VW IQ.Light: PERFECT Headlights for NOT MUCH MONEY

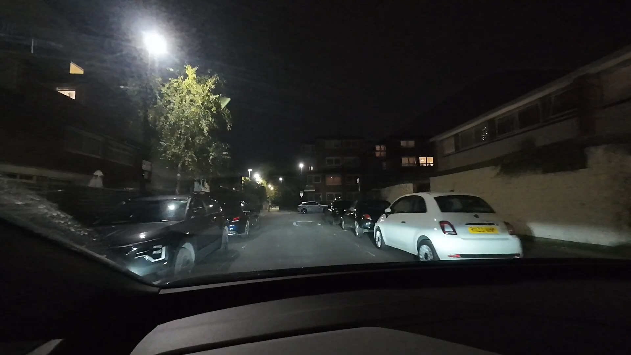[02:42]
So for example in sharp bends like these, if I turn right, the corners are better illuminated. No radically new stuff here, manufacturers have been doing similar things for a while. However,
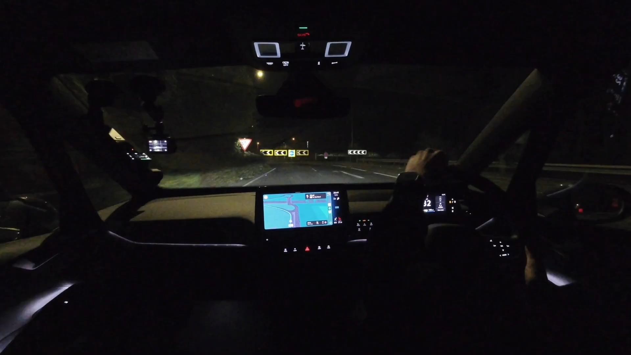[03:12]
the next feature to explore is the dynamic curve light. This means that as I turn the steering wheel, the projectors within the headlights actually physically move, and the throw of the headlights changes accordingly.
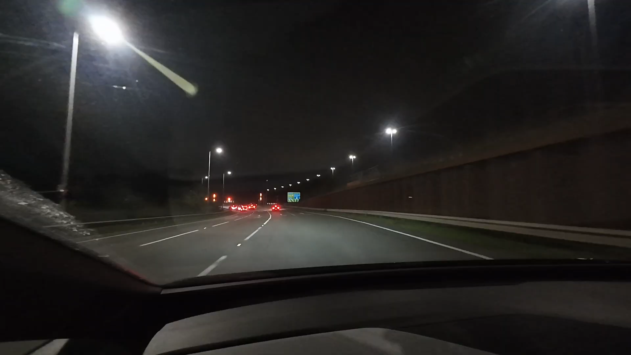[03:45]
You see as I turn the steering wheel, the lights nicely illuminate the area I'm about to go through. It's important to mention, this only works when the lights are in full automatic mode.
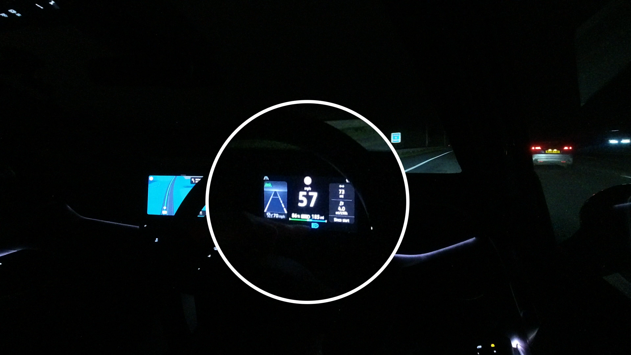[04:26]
That means that the car is now automatically regulating the high beam, and given we are in auto mode, and this car is equipped with the matrix lights, it can activate sections of the beam like it's doing right now, for example on the right, without dazzling other drivers. And this is a good example of how it performs on the motorway actually. Some adaptive high beam systems struggle with detecting lorries in the oncoming lane,
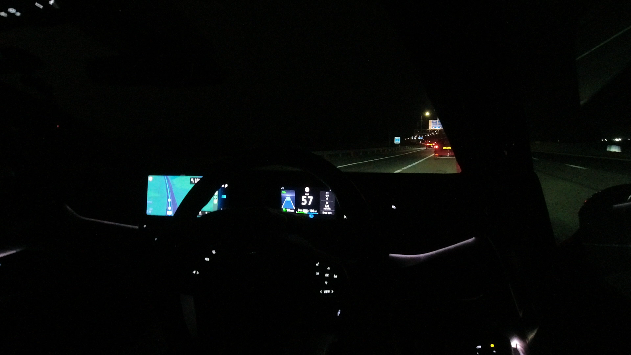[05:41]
if the automated high beam symbol is in grey, that simply means that it's in standby boat, ready to fire up, but in blue, like it is now, even with the street lights on, it means that at least a section of the high beam is active. And it's actually quite impressive that it can stay on, even in these challenging lighting conditions, because you have to keep in mind, the reason why most manufacturers only enable the full functionality when it's completely dark outside, and there's no street lighting, is because there's more contrast between the lights of the vehicles on the road, and the actual environment.
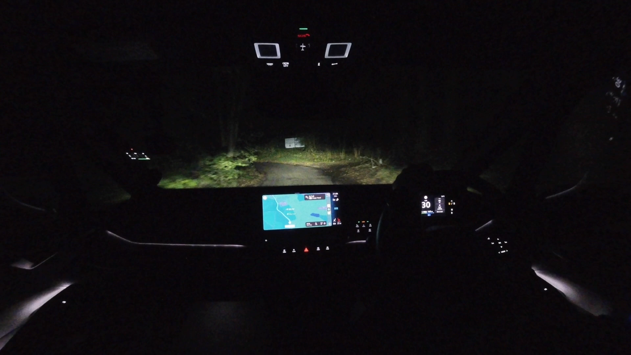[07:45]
But I'm now going to join some of these more major, busier roads, so we can see the matrix in action. So interestingly, even though that car is just over the hillcrest and very, very far away, it was blocked out, and now as we come through here again, nicely blocked out. So what the ID.3 is doing is that it's illuminating both sides,
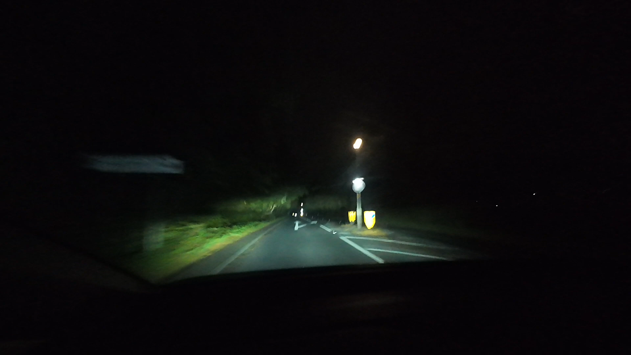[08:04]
so there's, for example, some wildlife hiding in the bushes. I've got a greater chance of spotting the animals early, but it's nicely blocking out the section of the beam which would dazzle the oncoming traffic. And as the car's on the right pass, that right section of the forest is illuminated as well. By the way, I'm driving completely on adaptive cruise control at the moment. It's a very competent system, and it's automatically adjusting to the speed limits.
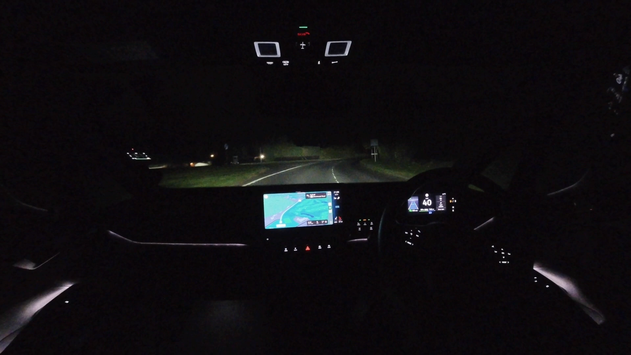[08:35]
So if you want to learn more about it, I've already covered it on the channel, and I will leave that video linked in the top right-hand corner. That Kia Niro was perfectly cut out once again, and as they pass, the full beam is re-established. And 60 mph sign detected, so we are accelerating to the national speed limit. The ID.3 is definitely German in the sense that it's sending it through these corners, but the suspension is handling it beautifully. It's one of the massive plus points of the ID.3, how just stable and rock-solid it feels.
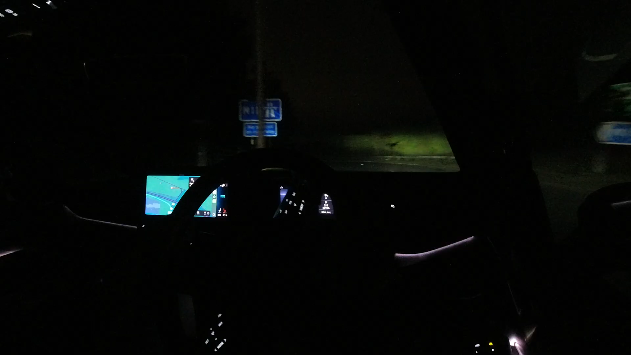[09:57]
I will head back now. I hope that serves as a good example, but being back on the motorway again, this is the M11 quite far out of London, so it is pitch dark, but even with this many vehicles detected and light sources, some other systems just give up and go into Dipped B mode. The ID.3 is still illuminating the hard shoulder and the kind of bushes on the side there for me. So, super well done. I'm impressed. I also tried out this system in many different weather conditions.